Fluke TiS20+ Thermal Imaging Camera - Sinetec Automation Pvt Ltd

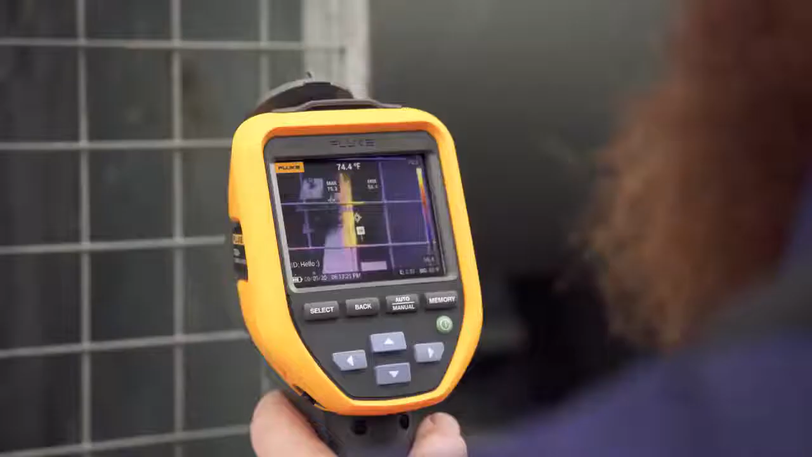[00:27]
On screen: spot 74.4°F
plus blends powerful and innovative infrared
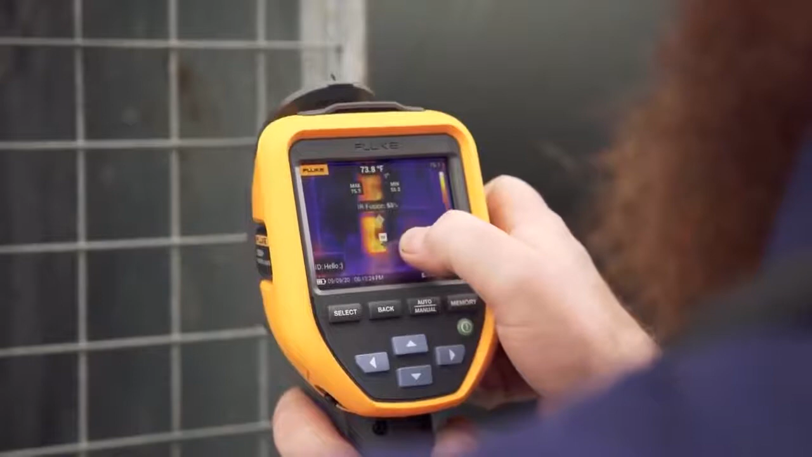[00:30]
technology with a camera that's
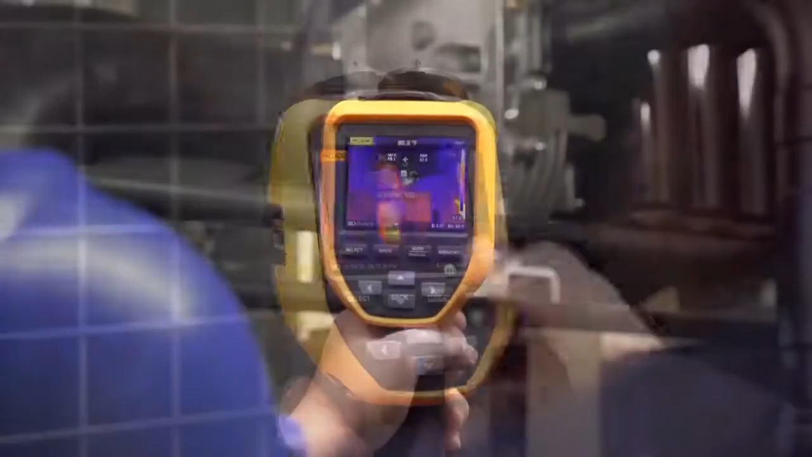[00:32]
easy to use even if you're not an infrared expert
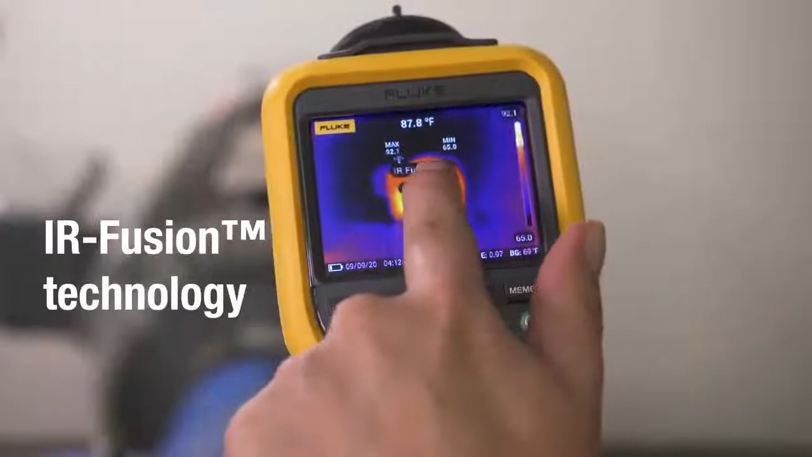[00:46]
On screen: spot 87.8°F
innovative fluke ir fusion allows you to overlay the thermal
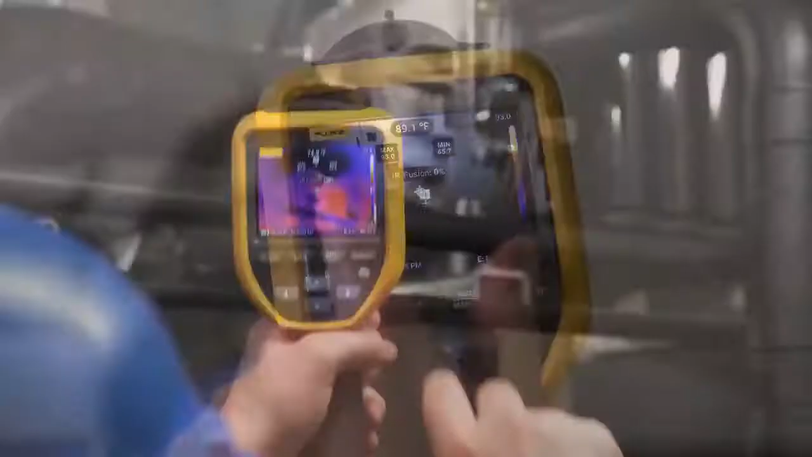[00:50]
image
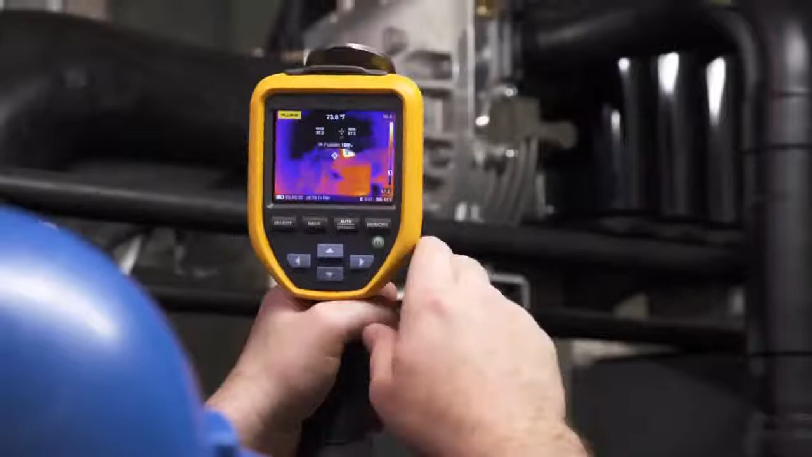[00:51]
on top of the visual light image for easier identification of potential issues
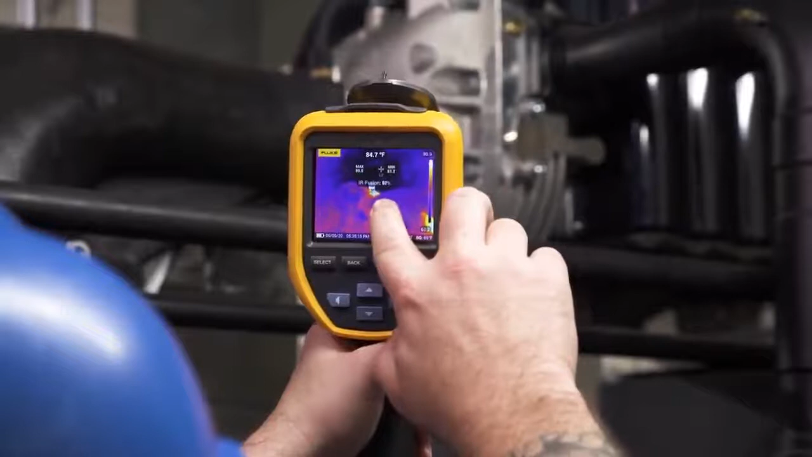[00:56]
On screen: spot 84.7°F
simply slide your finger across the LCD touch screen to adjust the level